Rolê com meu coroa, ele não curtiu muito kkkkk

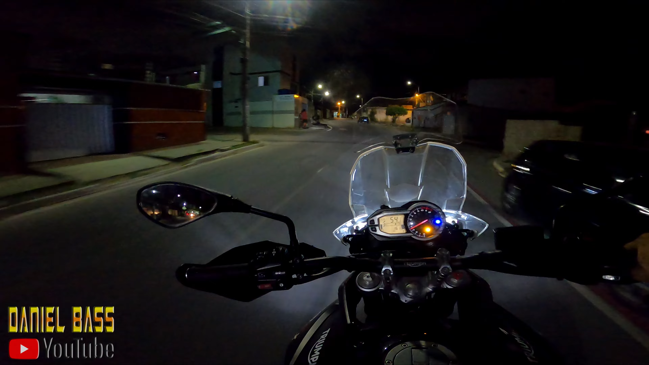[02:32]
Tá devagar, Zé, ó, 60. Oi? Tá com medo, tá tremendo. Tá se tremendo, amigo.
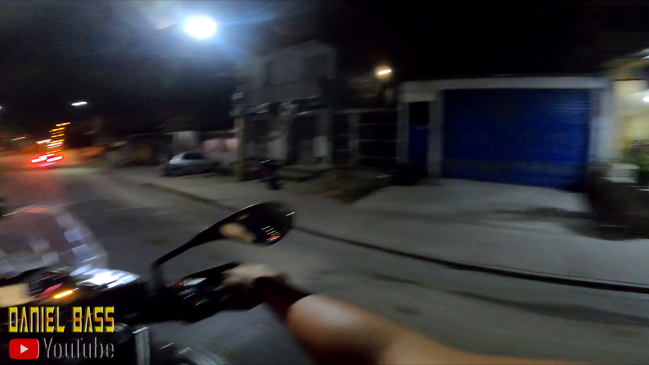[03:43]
arma. Tá a 50, meu irmão. Faz mais pra trás aí. Faz mais pra trás, meu amigo. Tá colado aí, né, minha? No meu glúteo. Olha a velocidade aí, Zé, 40.